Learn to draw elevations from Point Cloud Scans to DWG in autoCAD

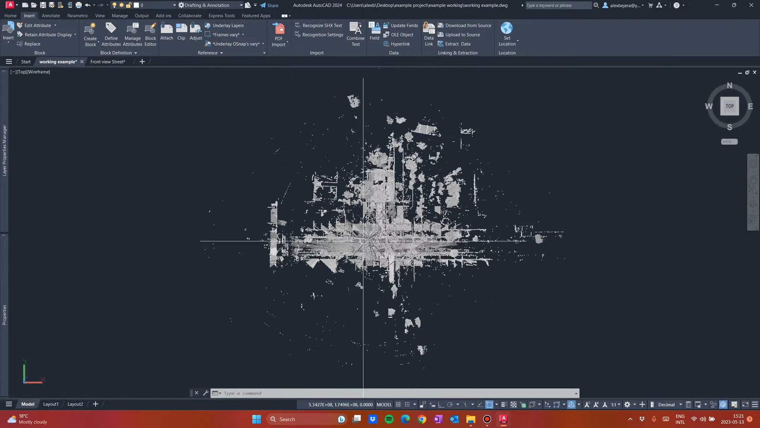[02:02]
whatever, this will move faster or slower. But don't worry, you can always cut part of this project so it will move just OK for you to draw whatever you need from the project.
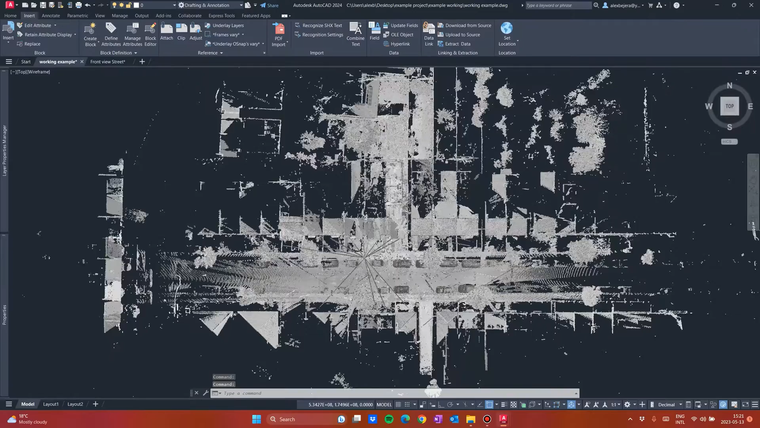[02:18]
Now we have this project in here. As you can see, this is a 3D point cloud.
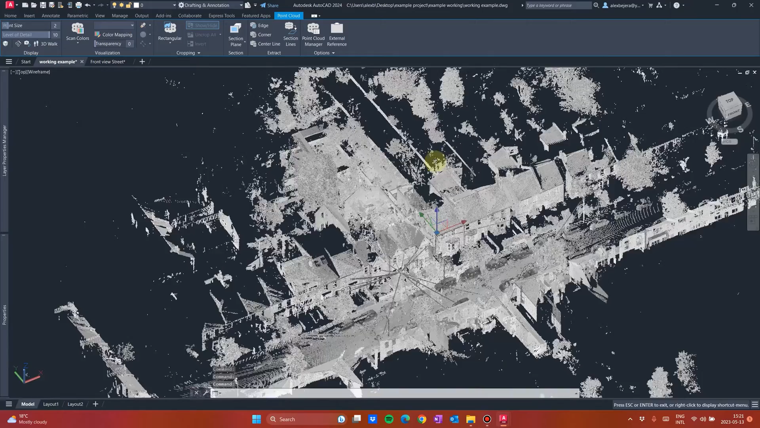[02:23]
But we don't need all this data.
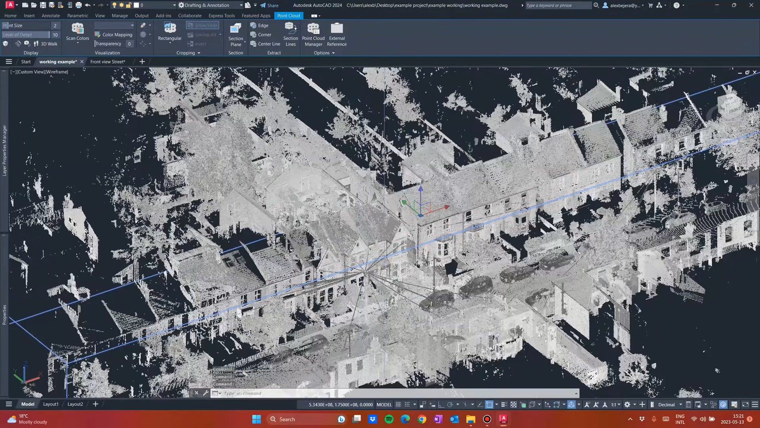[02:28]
We need only, for example, this building to draw. So what you will do first, go to layer.
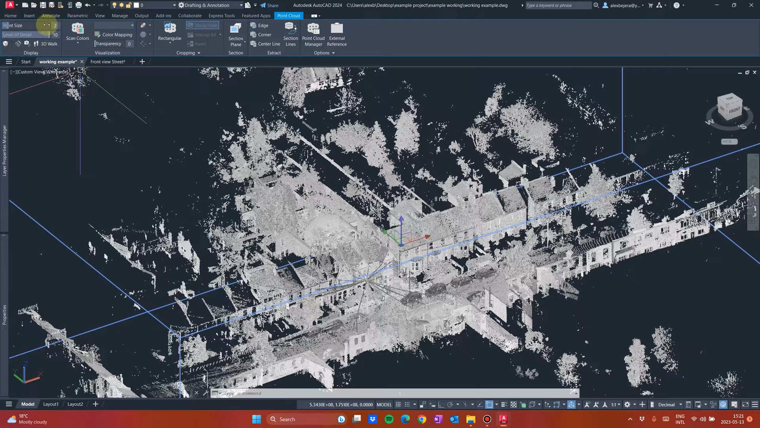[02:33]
I have my layers in here. I will create a new layer and I will name it point cloud. I will move this.
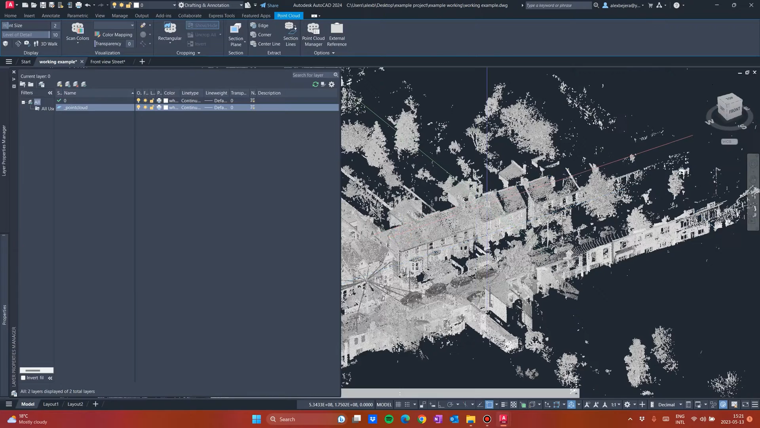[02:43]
I will move this point cloud to point cloud layer. After that, I will work on zero for now.
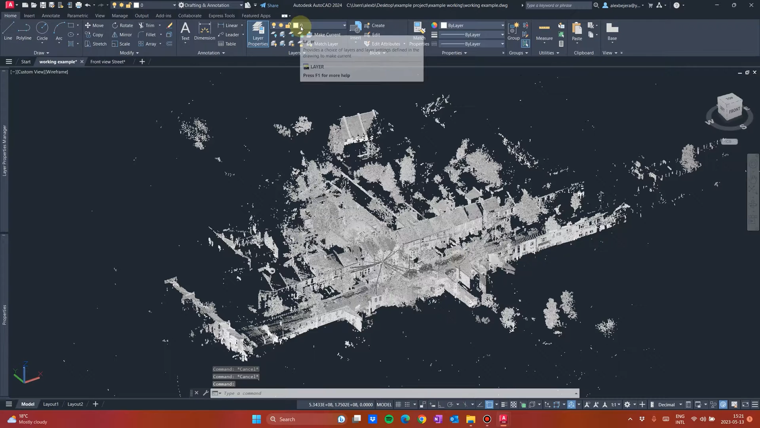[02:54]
What you want to do? Go to top. Identify your area of work.
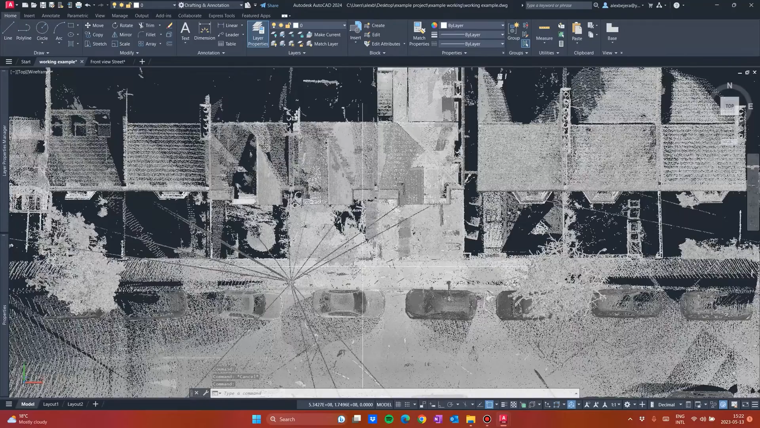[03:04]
For example, only here I will work.
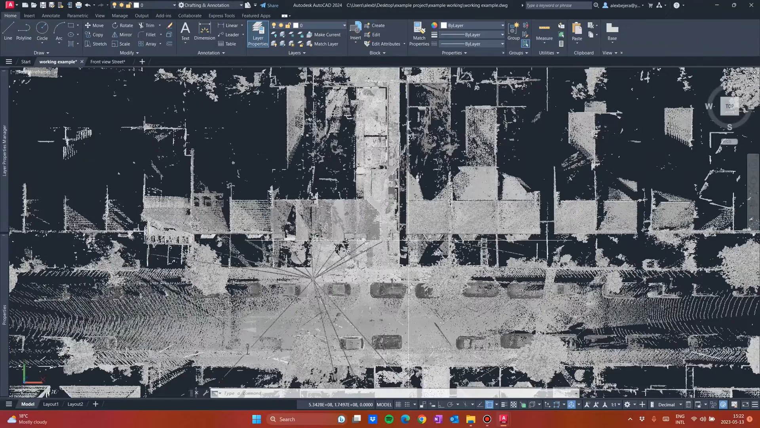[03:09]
I don't need other other part of all this point cloud.
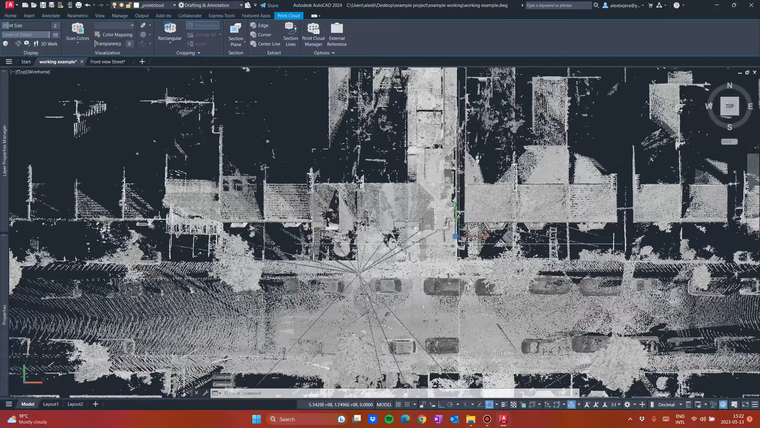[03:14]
So I will create a rectangular here and I will select only this area in here like that. So now this will move much better.
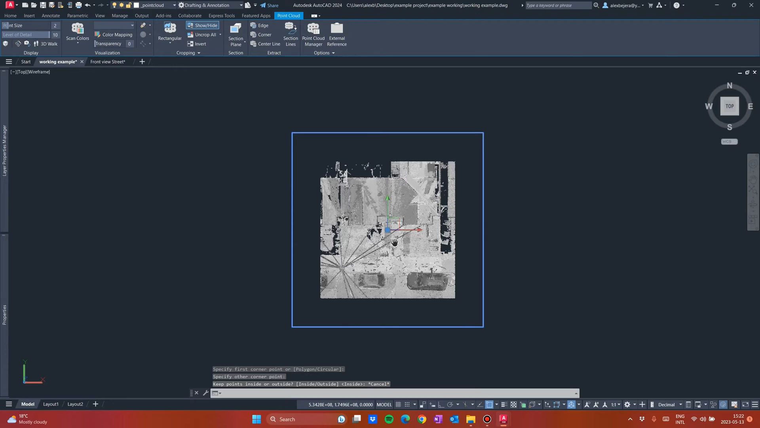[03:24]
As you can see, I have only this area.
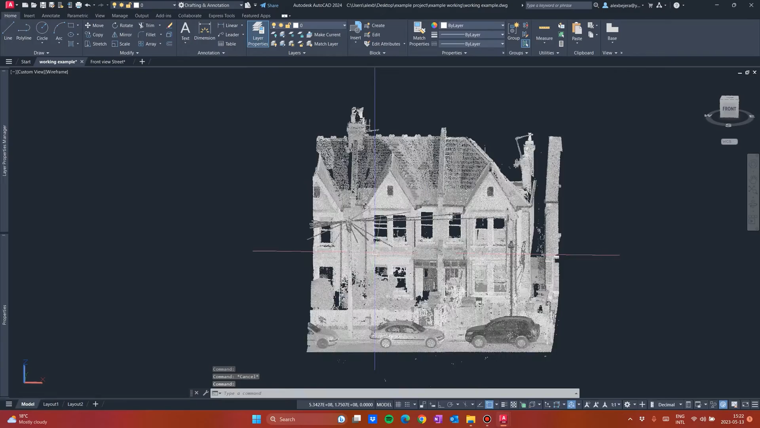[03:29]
Now let's go to top again with this area.
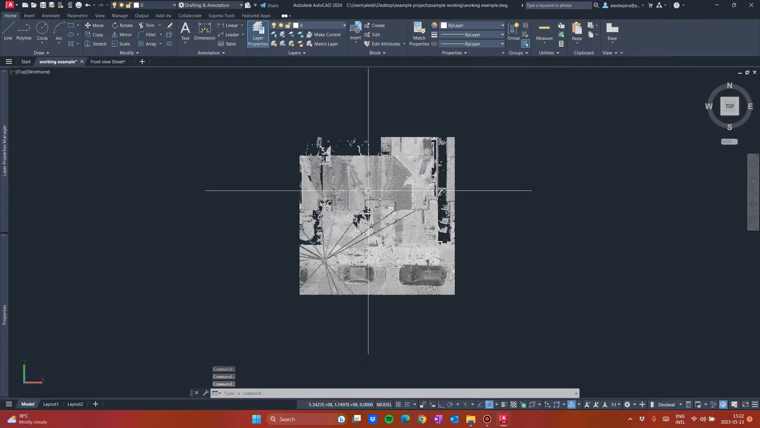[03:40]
What I want to do now is to create a section. I want a section plane from front.
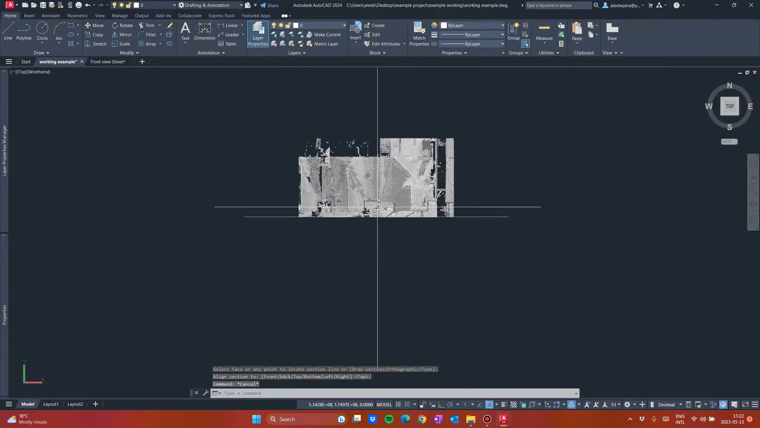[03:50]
Like that. Now I want this section to be slice.
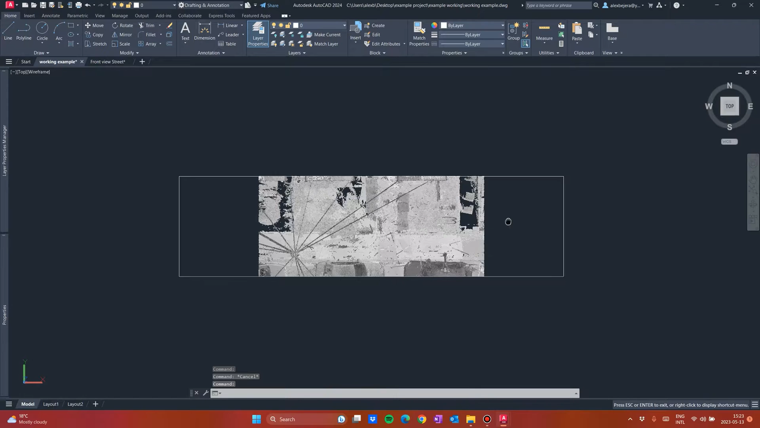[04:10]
But in order to have more control over what you are viewing,
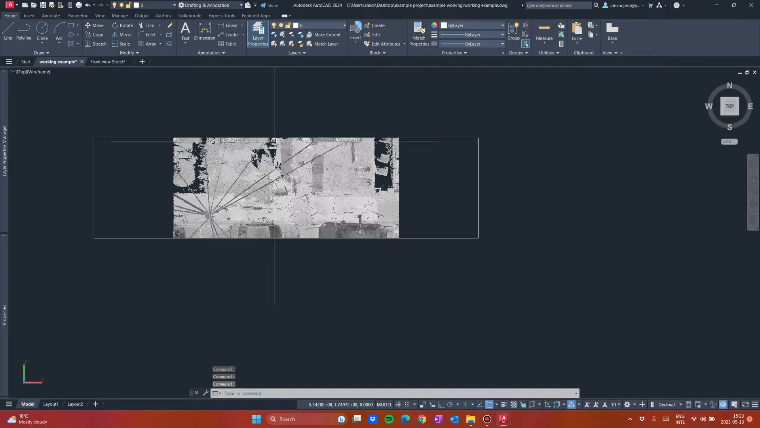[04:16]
I will go to view, viewport configuration and I will create three viewports.